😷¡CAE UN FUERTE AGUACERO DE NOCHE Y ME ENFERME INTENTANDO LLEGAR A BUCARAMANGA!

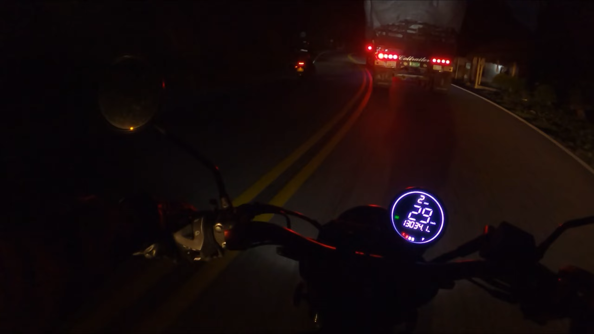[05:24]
vean, voy a 28 kilómetros por hora detrás de este carro, detrás de mí hay otro camión y nos faltan 80 kilómetros. Deje de llover, por favor. No llueva. Que ya casi llegamos. Déjenos llegar sin llover. Please, please, please, please. Solo nos faltan 50 kilómetros para llegar. Para coronar este día.
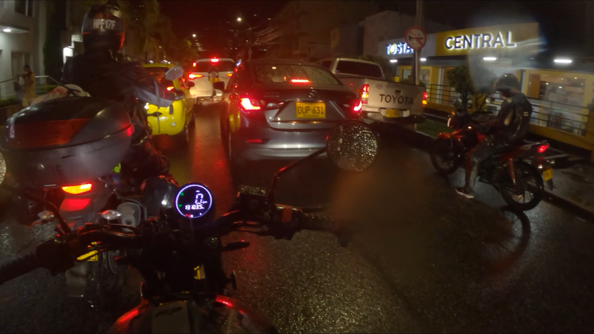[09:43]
Trece mil 103 kilómetros en total hasta este momento recorridos de esta ruta, como 210 más o menos. kilómetros. Reventados, increíble. Bucaramanga nos recibió con un aguacero 80 kilómetros antes de llegar y no ha parado de llover desde allá.
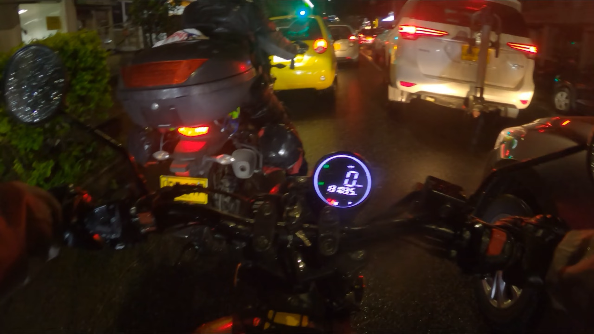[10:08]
Ya casi llegábamos a descansar. Llegamos a la zona rosa de Bucaramanga. Todo el mundo por aquí súper contento, tomando,
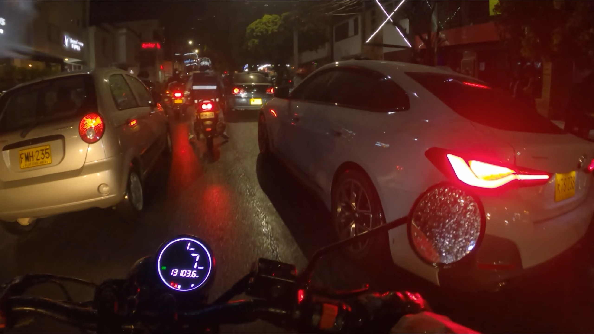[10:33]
bailando, música, fiesta, comida rica. Nosotros, pero mejor dicho, con un hambre, porque además almorzamos a las 3 de la tarde. Yo no sé qué hora es en este momento, pero yo creo que deben de ser por ahí las 9 de la noche. Tengo mucha hambre, además de todo lo que ya tengo. Y todo el mundo huele delicioso. Esta noche vamos a comer algo muy rico por acá.
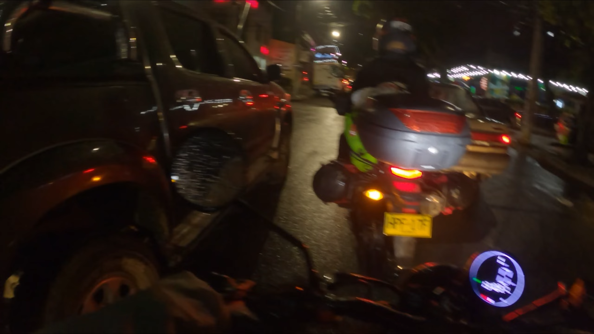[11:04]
Hemos llegado, por fin.
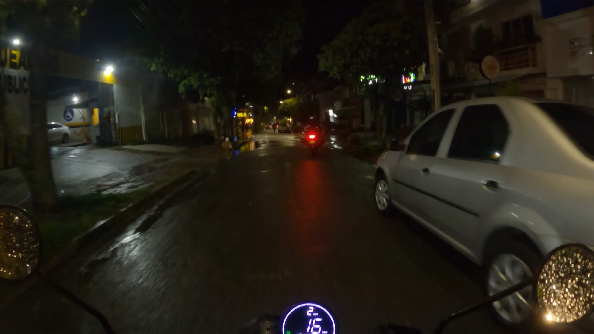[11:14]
Ay, qué bien. Casa de Pinos. Acá vamos a estar. Ay, Bucaramanga. Qué difícil ha sido llegar acá.